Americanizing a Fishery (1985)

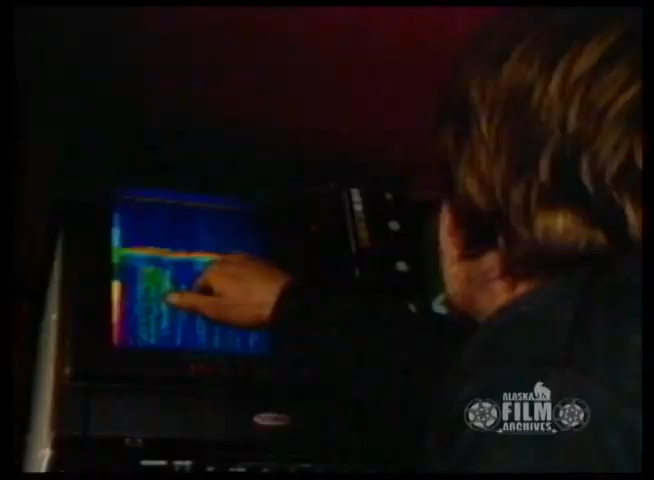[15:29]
The colored lines on the screen tell the skipper the species of fish and the depth and density of the school.
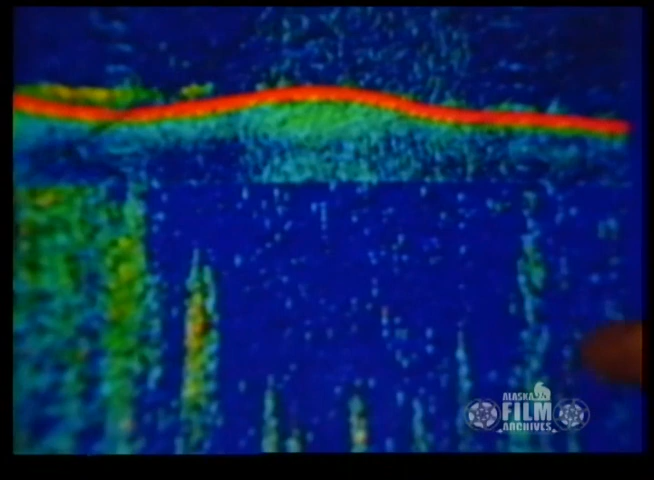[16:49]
When the fish can no longer be seen on the electronic finder, the trawl is pulled in.